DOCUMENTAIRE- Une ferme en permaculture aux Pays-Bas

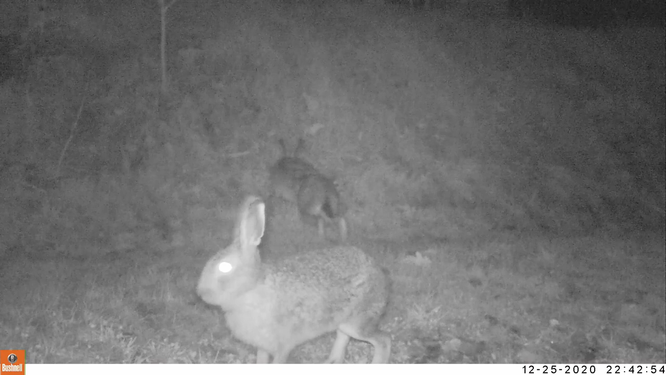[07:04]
Of voor de steenmarter die hier komt.
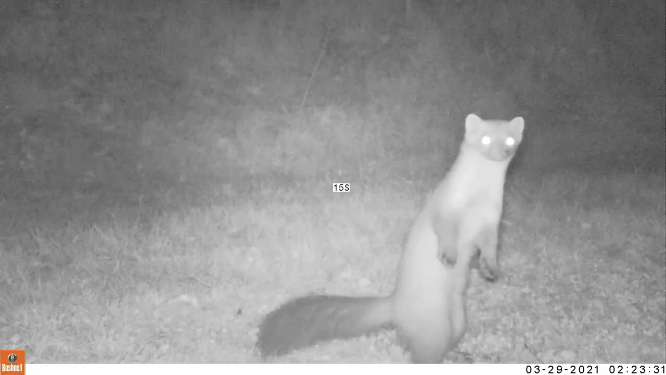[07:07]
Of de bunzing die hier rondloopt. Dus het is heel belangrijk. Eigenlijk begint alles bij de bodem. Dus het kleine, wat wij misschien niet zo vaak zien.